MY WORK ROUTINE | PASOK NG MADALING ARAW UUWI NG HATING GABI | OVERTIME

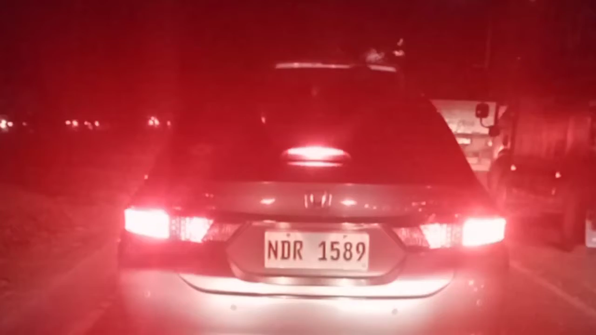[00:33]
Ito naman sasalubong sa'yo Umaga pa Traffic na Late ka nun naman Sa trabaho Pero okay lang Sanay na ako Nakarating na nga ako Sa area namin